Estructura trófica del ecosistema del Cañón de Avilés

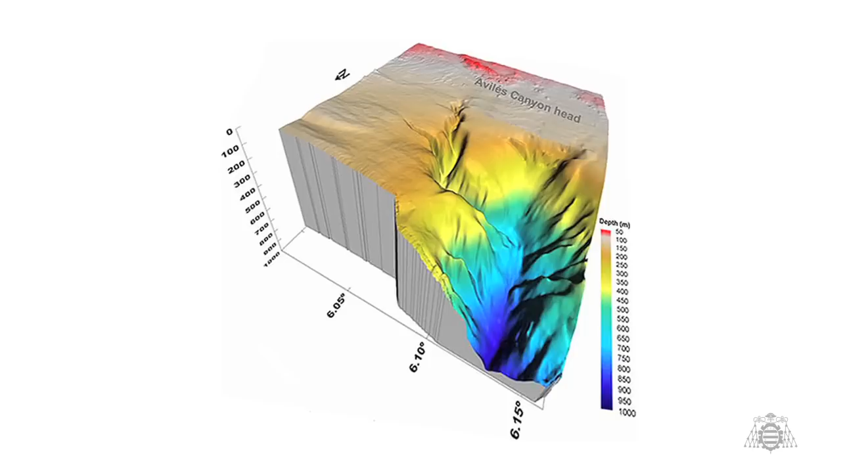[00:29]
Además es un sistema remoto que a pesar de que está muy cerca de la costa asturiana alcanza profundidades de hasta 4.700 metros,